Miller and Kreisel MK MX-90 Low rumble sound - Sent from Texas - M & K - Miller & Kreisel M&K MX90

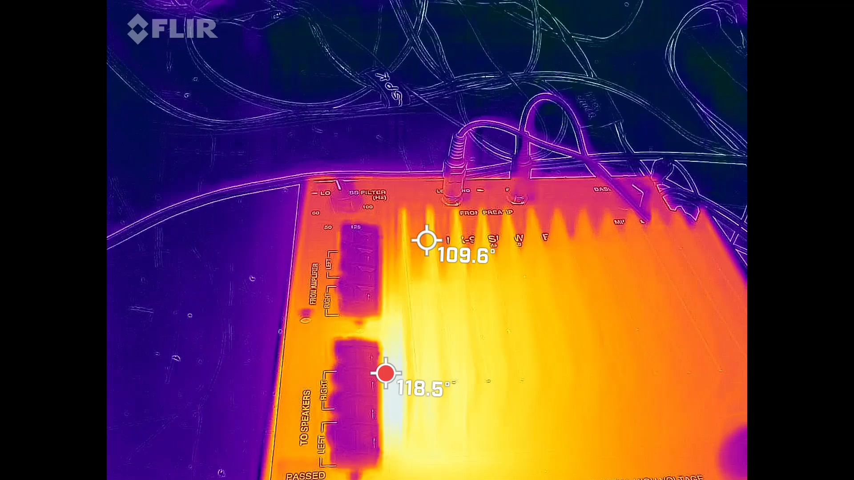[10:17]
we're up to about 120 degrees on the heat sink itself.
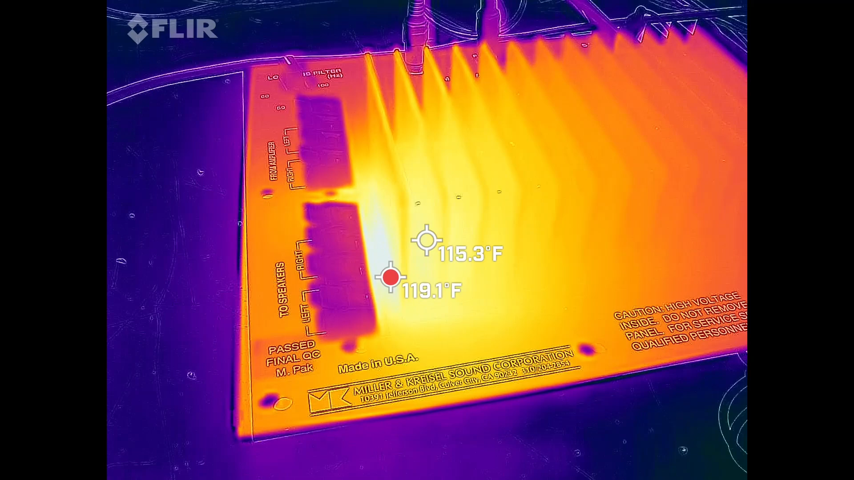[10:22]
On screen: spot 115.3°F, max 119.1°F
And then back here on the dummy load,
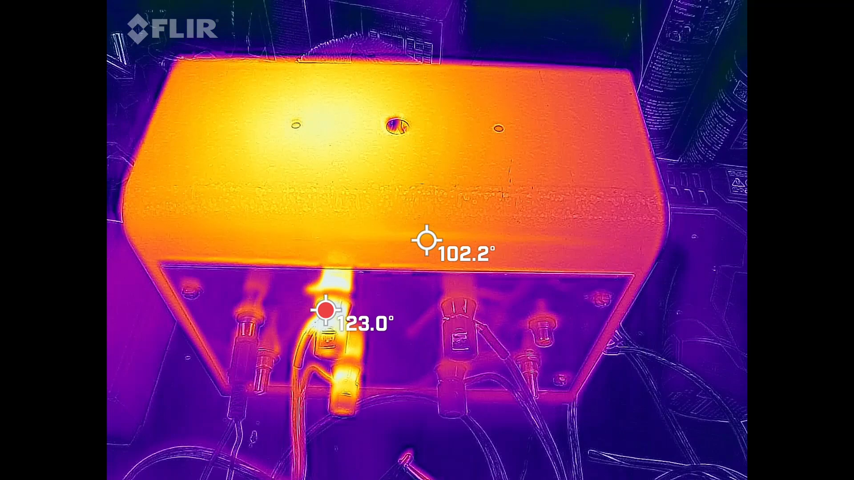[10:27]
we're up to 121 degrees.
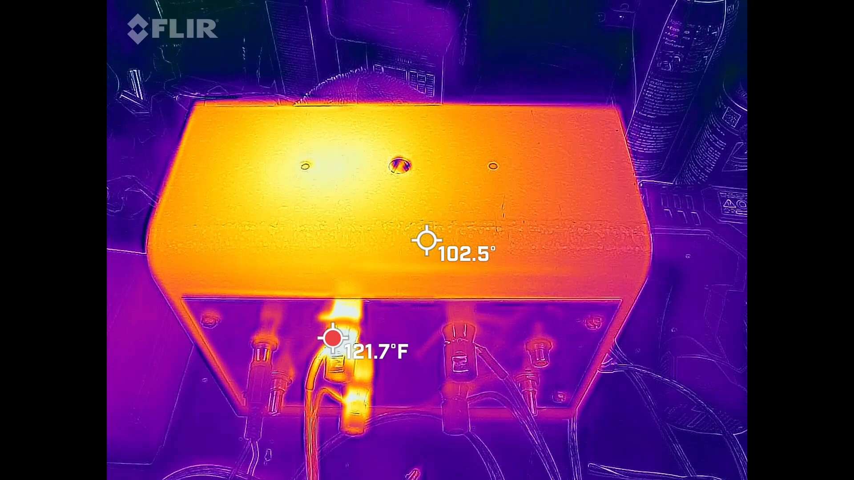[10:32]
You can see one channel is the only channel being driven into this dummy load at the time.
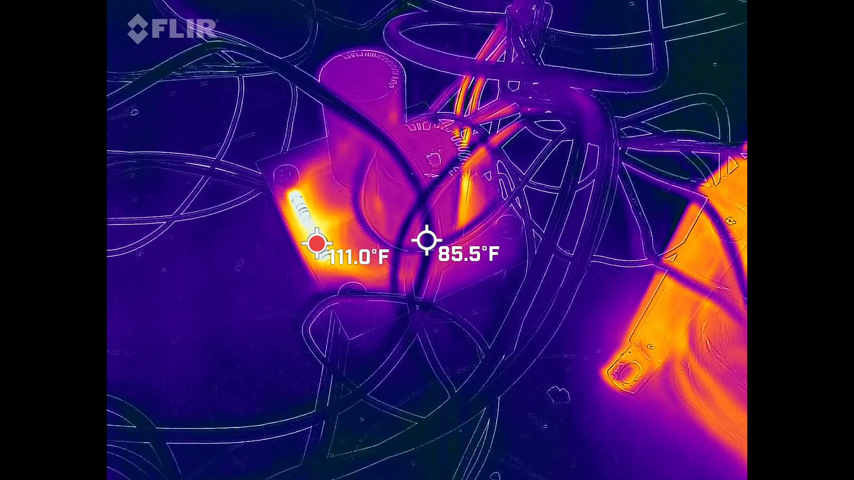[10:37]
On screen: spot 85.5°F
Anyhow, you can see the equalizing resistors on the power supply board are 110 degrees.
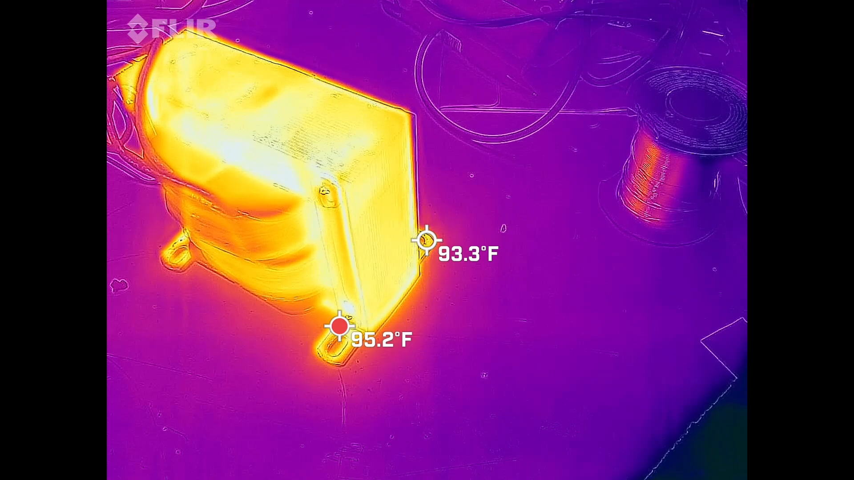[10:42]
On screen: spot 93.3°F
And the power transformer is about 95 degrees.
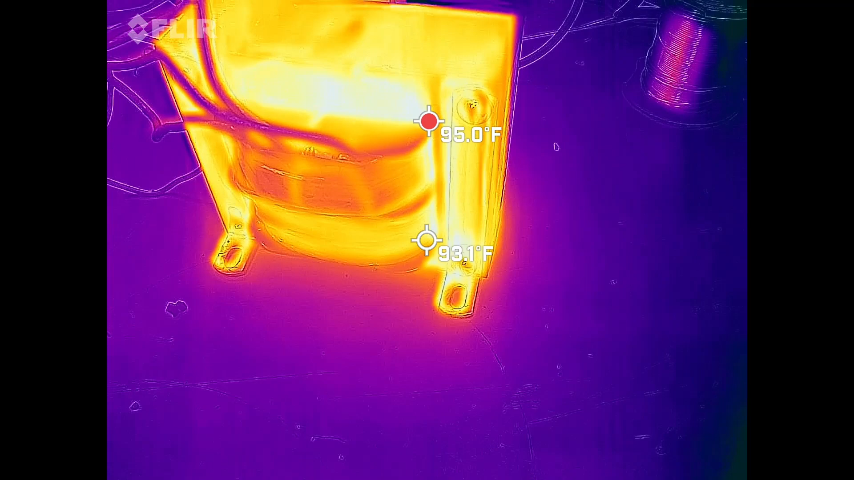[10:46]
On screen: spot 93.1°F
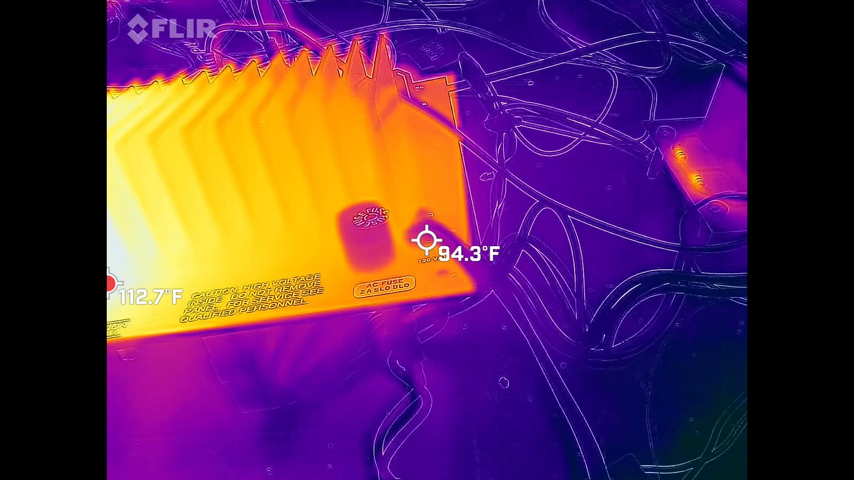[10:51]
On screen: max 112.7°F
Anyhow, this thing's been running for, like I said, about 20-30 minutes or so. Everything's looking good.
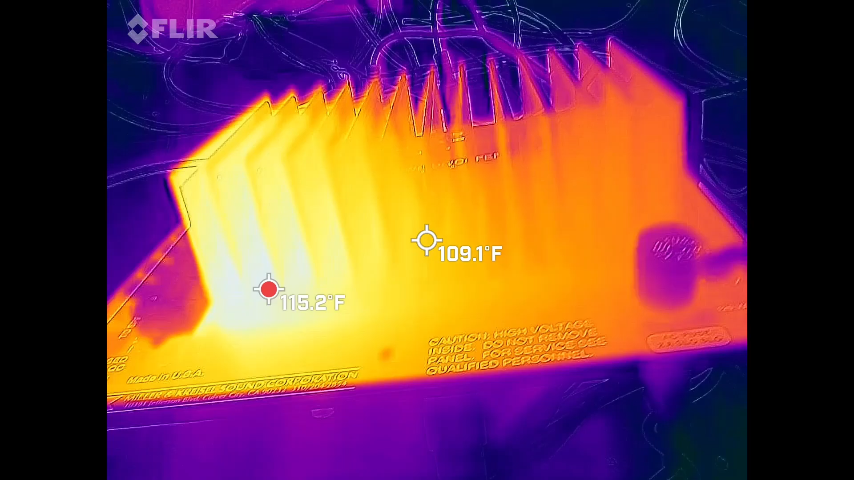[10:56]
On screen: spot 109.1°F, max 115.2°F
Take a look at the circuit board here.
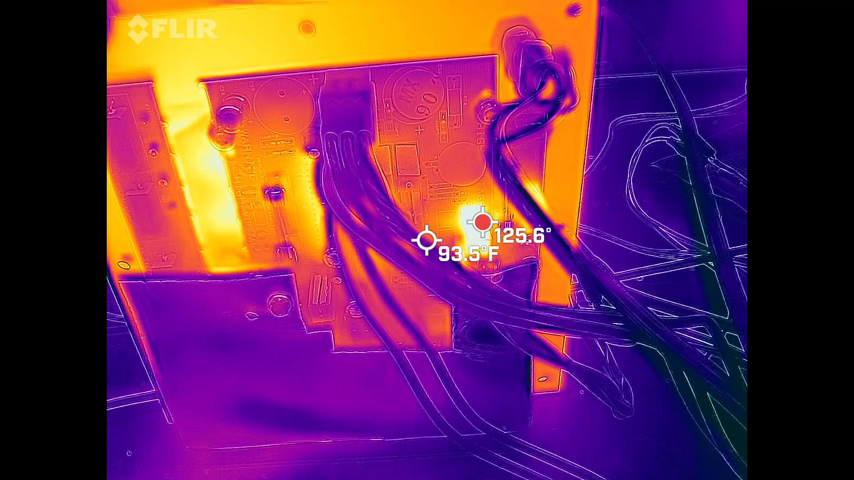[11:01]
Yeah, those two big 5-watt power resistors are running at 125 degrees.